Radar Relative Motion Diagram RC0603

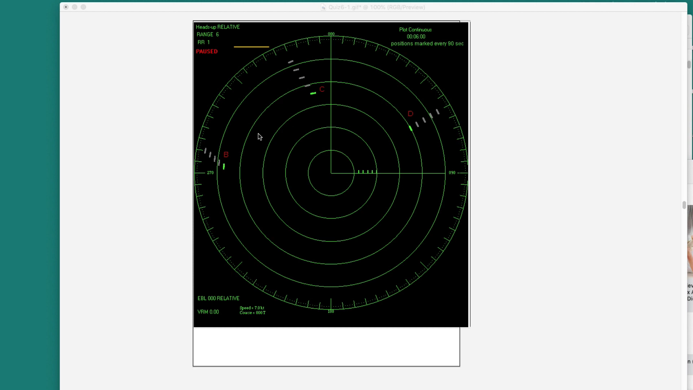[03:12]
it would just move straight down the screen like that, and it would be in 6 minutes, it would be 0.7 miles long. And that's the way we analyze what's going on. We just assume each of these targets started out going past a buoy. And so that's what we do. And so we have this line. Okay, let me, so this is what the problem is. Let me zoom this up. Let's see, can we handle that? Maybe I can go bigger. Let's see.
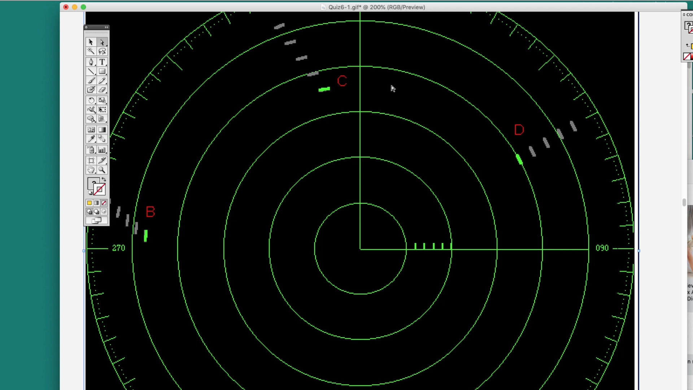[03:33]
Well, that's about as big as I could go. Yeah. Now you do, normally you would do this right on the radar. You could do it right on the radar screen. There's all sorts of tools on a radar to do this right on a radar screen. Or you could copy the data. You could take a variable range marker and take this and take this, 6 minutes later is this. Or sometimes what you would do is just go in here and put a dotted dot.
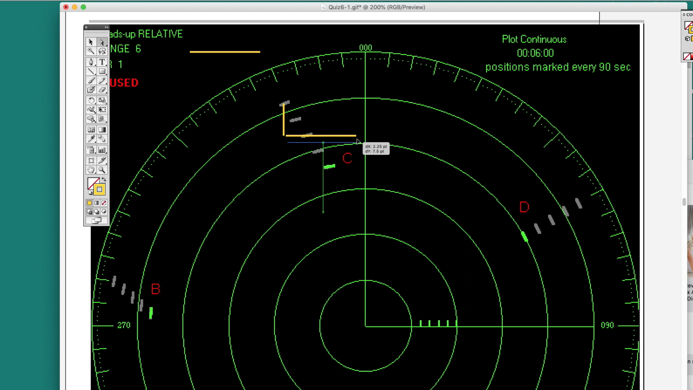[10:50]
And let's see if I can do that. Nope, I gotta get that. Yeah, okay, so that's like that. But now I need to make that longer so I can project it across.
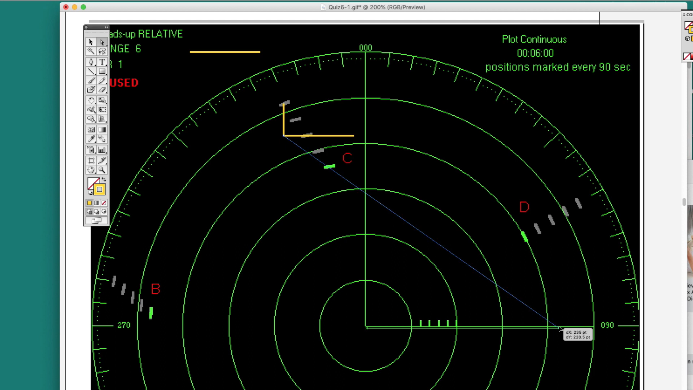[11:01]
Okay, so that's the direction. That's then the direction of the actual vessel. That's its true direction.
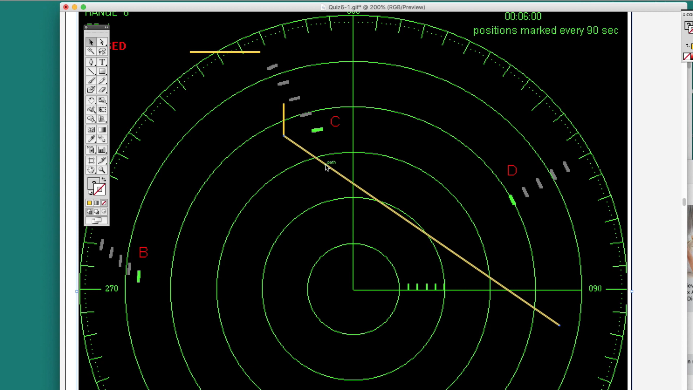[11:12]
If someone, what course was it steering? And then so I can go up here now and take this and put it on here. And that's 90, 100. Oh, wait a minute, 90, 100, 110, 120, 125 degrees true. Okay, so this vessel, even though here's what it looks like on the screen,
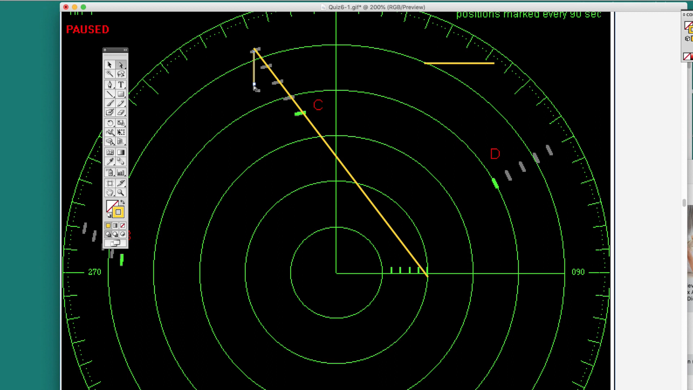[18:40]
And then from the tip of that to here, that shows his speed or course made good, in a sense his course made good relative to that, and that's the true direction, and the length of that's the true speed. Okay, I'm going to stop there.